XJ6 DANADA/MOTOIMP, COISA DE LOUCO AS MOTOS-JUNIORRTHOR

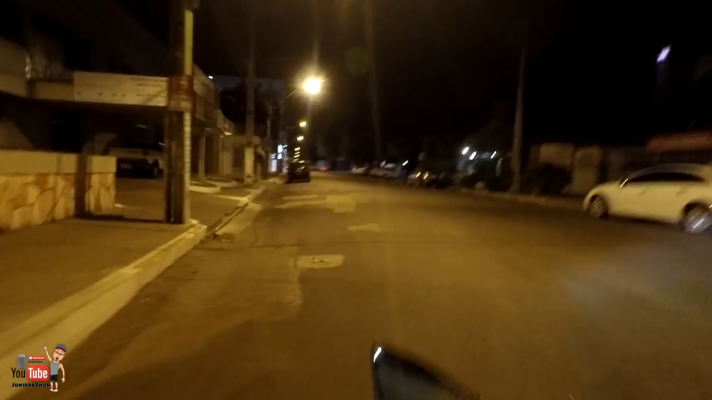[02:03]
É aqui, é? É aqui mesmo. Ah, aqui que os caras estão aqui, velho.
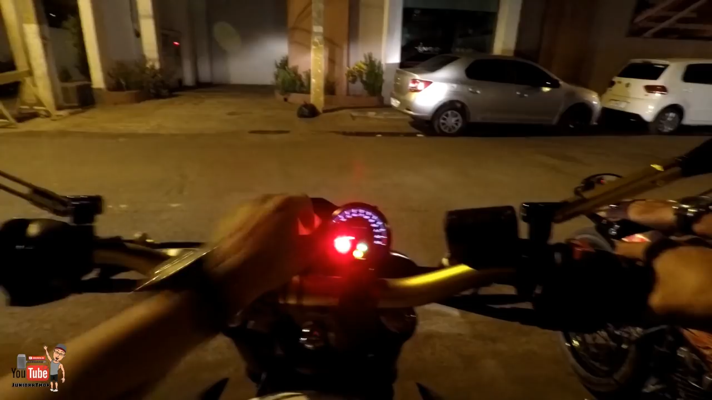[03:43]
Detalhe, velho. Tá começando a pingar aqui, tá ligado?
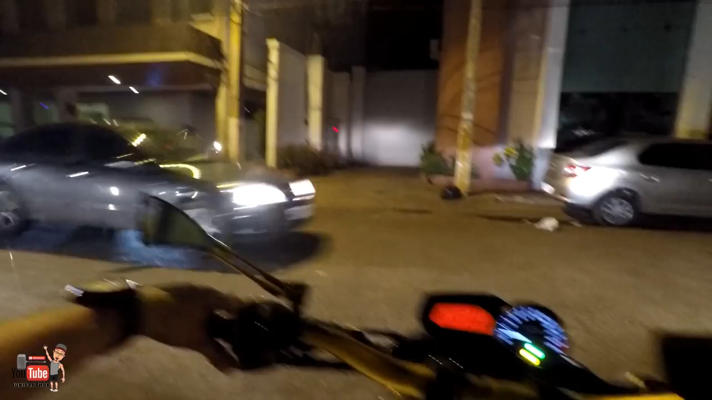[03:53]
Vamos entrar no hotel lá. Ei, velho, a chuva do nada, velho.
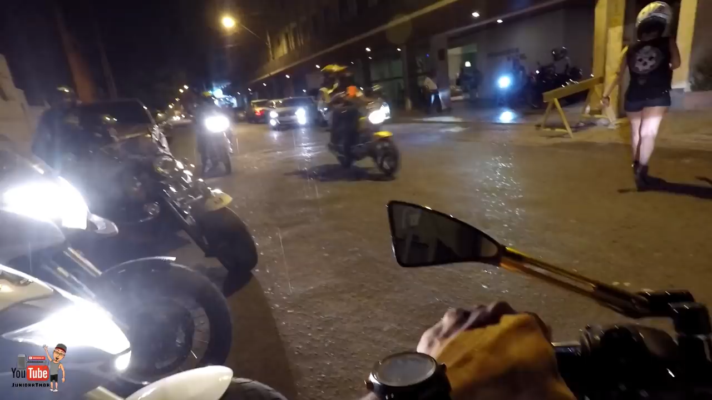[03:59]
Vamos entrar ali no hotel ali. Eita, caramba.
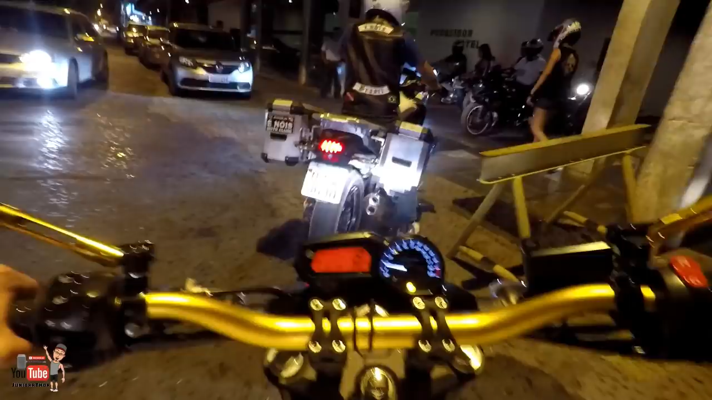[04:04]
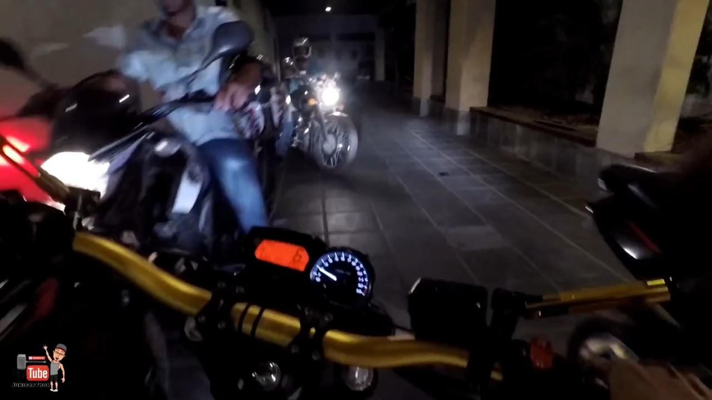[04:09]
Vamos recuar, velho. Recuamos, velho. O cara da chuva até doido.
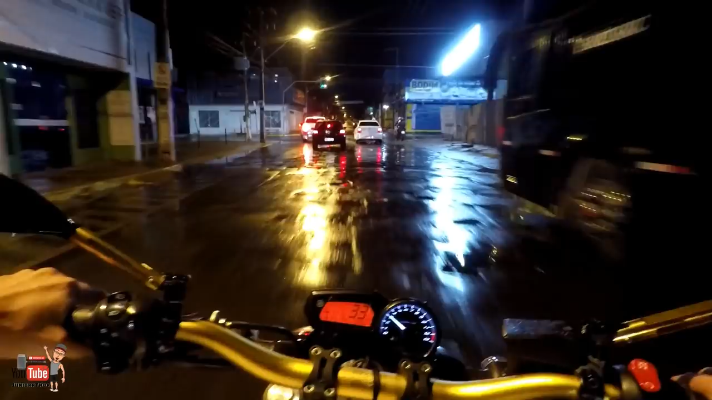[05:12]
É que já tá alagando tudo, tá ligado? Eita, caraca. Ai, meu Deus, o cara tá me dando banho, seu cono! Eita, meu pé já molhou todo. Mas a gente não perde o evento. Mano, MotoGP, velho, é uma vez só no ano, tá ligado?
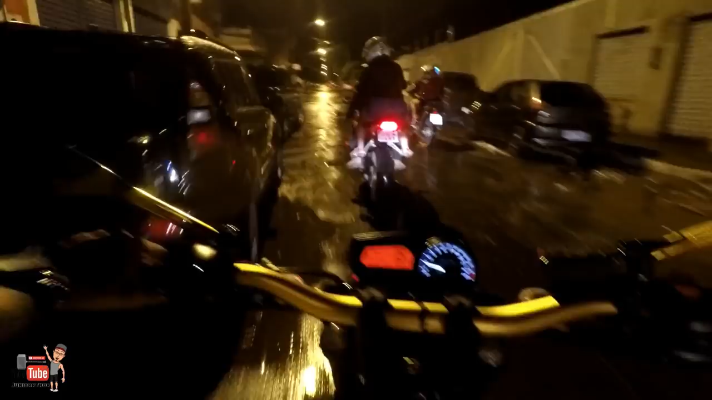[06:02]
velho? Pô, caindo atrás dos caras aqui só fica... Meu pé já tá ensopado, velho. Mano, aqui a embreagem ficou alta pra caramba.
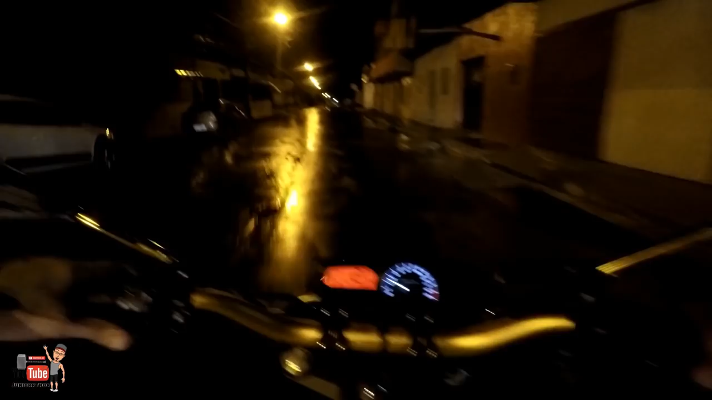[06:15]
E é isso, menino. Tá chegando aqui no evento já, tá perto. Se tiver molhado a tela aí, velho.
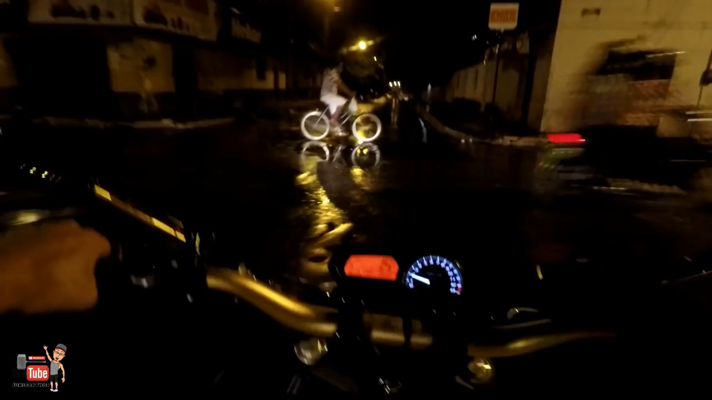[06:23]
Mas desculpando, velho, tá chovendo, caramba. O que eu vou fazer? Deixa eu tentar dar uma secada aqui.
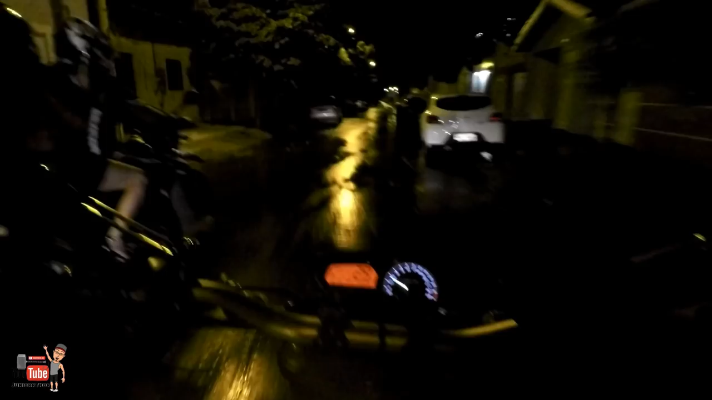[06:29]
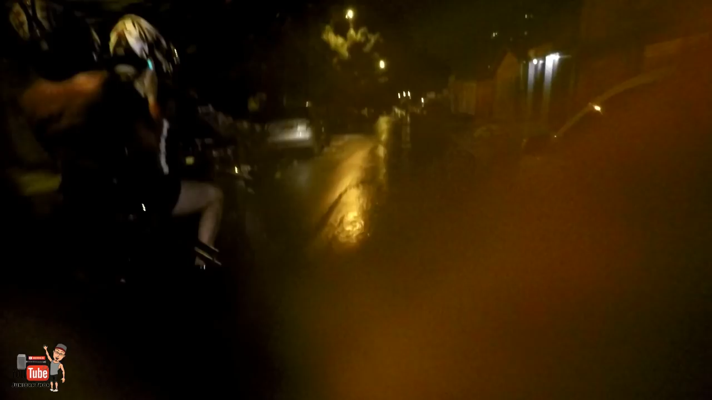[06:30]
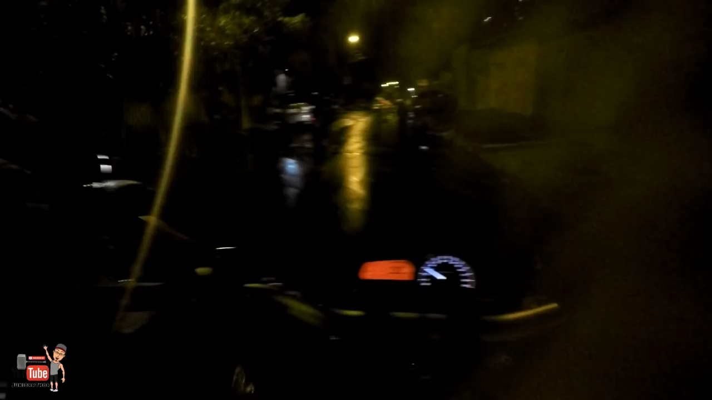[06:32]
Diz aí, melhorou? Deve ter melhorado, né? Chegamos aqui, velho. Oh, velho do céu.
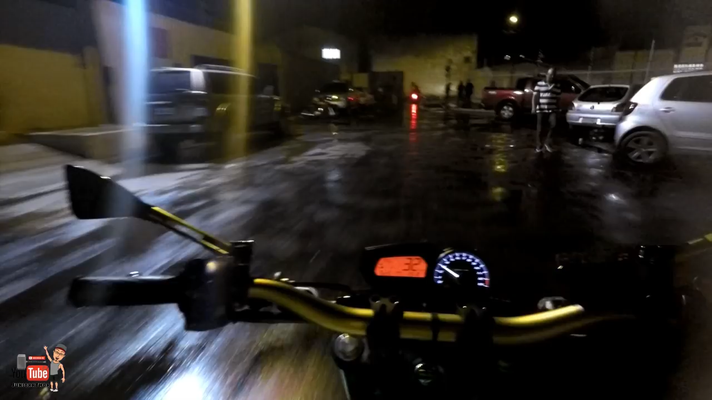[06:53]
Tem duas entradas, essa daqui é a principal. E a outra ali era a saída mais cedo, só que agora já fecharam ali, entendeu? Tem que ser aqui, ó.